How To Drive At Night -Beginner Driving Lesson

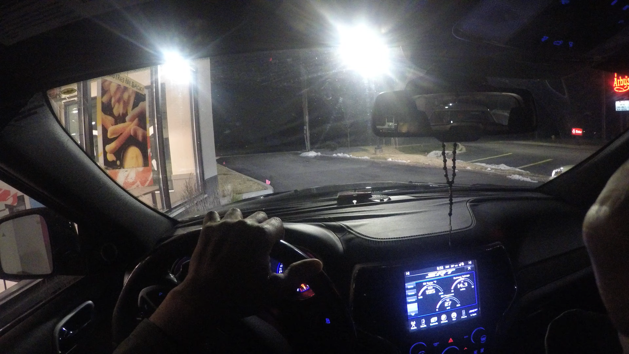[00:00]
Hey, this is Driving with the Miles. How do you pull out of a fast food place?
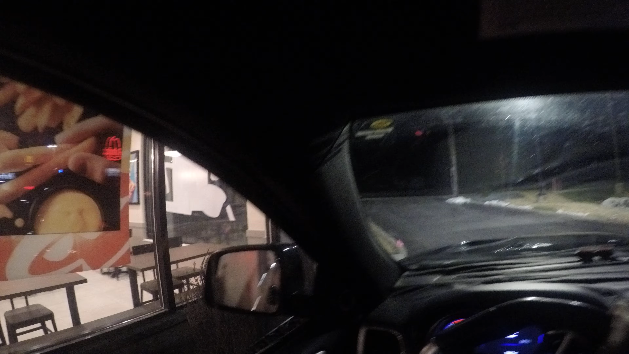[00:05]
So we're coming up to the edge. The driveways are very narrow. This place is brand new.
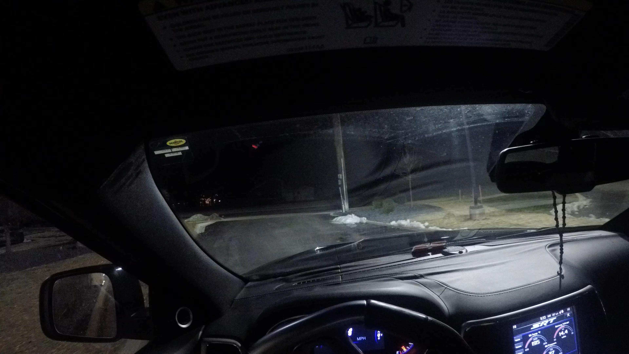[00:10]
So you want to be careful. You're thinking about your food. You're thinking about sticking French trash open your nose.
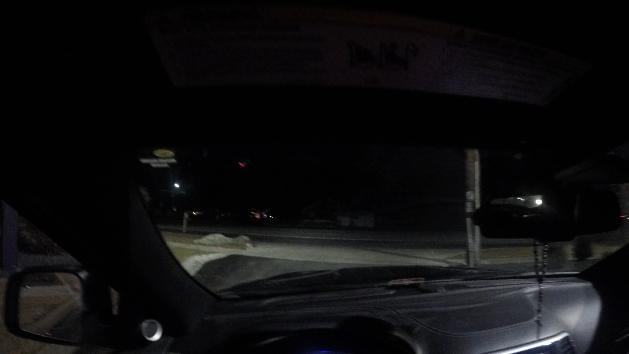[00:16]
But you've got to be careful, right? Because you're thinking about your food and you're hungry. So you're coming up to the edge of the road.
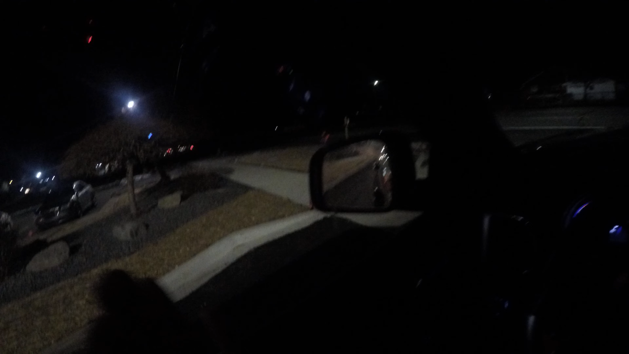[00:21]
I look left. I look right. I look left. I make sure the food is secure. And then you turn hand over hand into the nearest lane. Turn into the nearest lane.
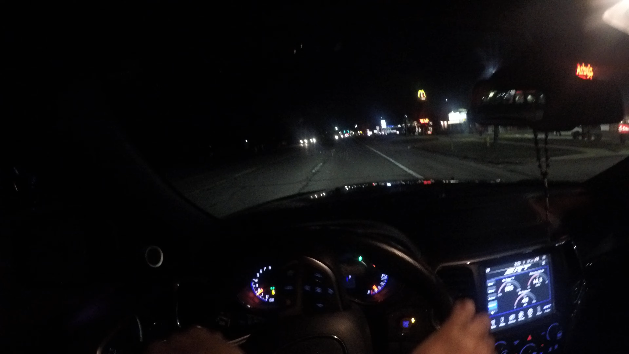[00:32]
And then you turn out hand over hand. And then obviously the speed limit here is 50 miles an hour. So I'm going to go ahead and get up to about 35, 37, 42 miles an hour. And I'm just scanning the intersection. The light's yellow. Build good habits. Don't run yellow lights. On your DNV test or road test.
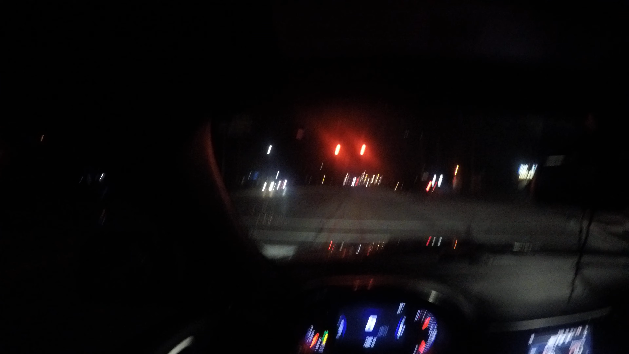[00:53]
If you run a yellow light that possibly could end up turning red. That is failure. Also, I'm behind the stop line. So I leave by example. If you saw the other in-car video, I still have my race pages on. So the oil pressure is down to 27, which is fine. It pops right up. My oil temperature is down to 27, which is fine. My oil temperature is 197 degrees. And my battery voltage is 14.4. So which is fine. These are my G-Force gauges. They tell how fast I'm going.
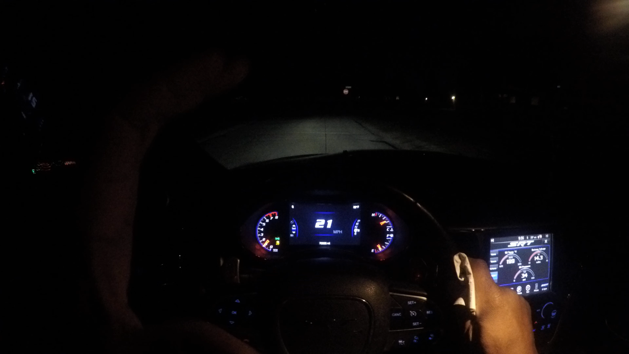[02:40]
And I turn on my left turn signal. So I want to have a nice smooth stop. I don't want to slam it. You want to remain motionless for three seconds. 1001, 1002, 1003. And then I'm turning hand over hand into the turn. And then I turn out hand over hand. Safety is no accident. One of my bosses used to say that. But it really does make sense. I'm going to make a right turn up here. So my blinkers are 100 feet a half a block.